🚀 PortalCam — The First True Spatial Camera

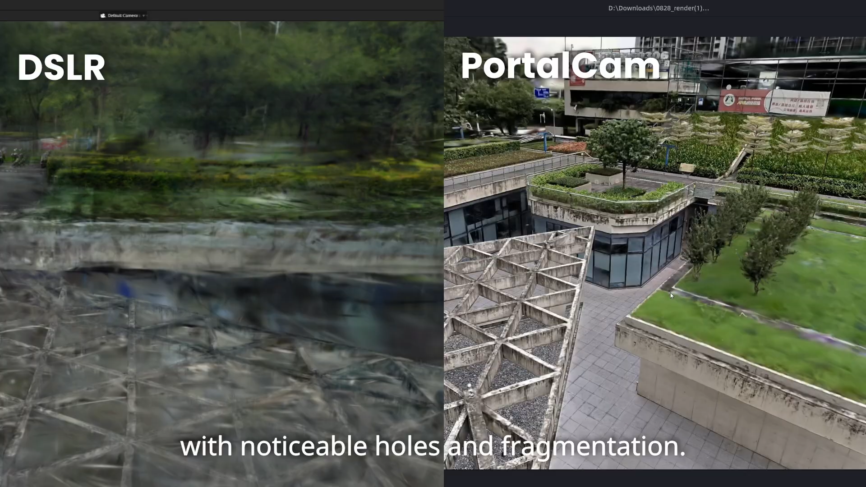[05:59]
It performed poorly with larger or more complex environments.
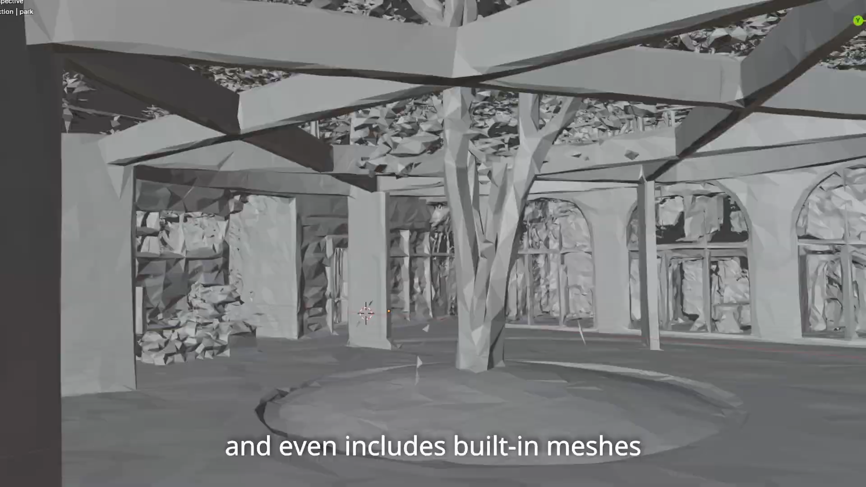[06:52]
and even includes built-in meshes for collision detection and physical interaction.